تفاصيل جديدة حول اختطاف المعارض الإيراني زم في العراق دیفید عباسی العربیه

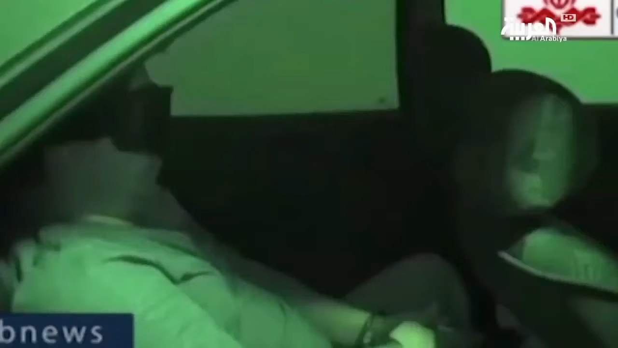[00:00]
مع ان ظهر المعارض الإيراني روح اللازم وهو مدير موقع مدينيوز ميديا
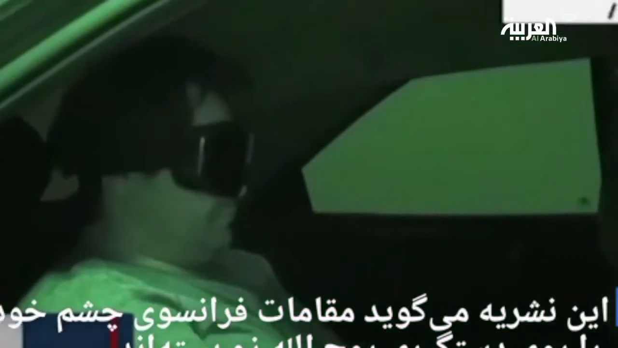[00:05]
معصوب العينين ومكبل ليدين وبحسب التلفزيون الإيراني إنها مشاهد التقطت
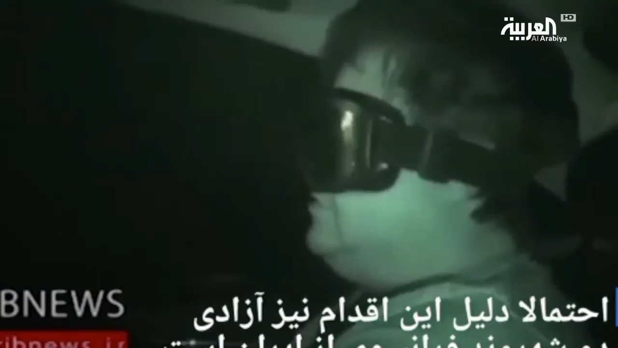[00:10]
بعيد توقيفه حتى أعلنت استخبارات قوات الحرس الثوري بأنها قامت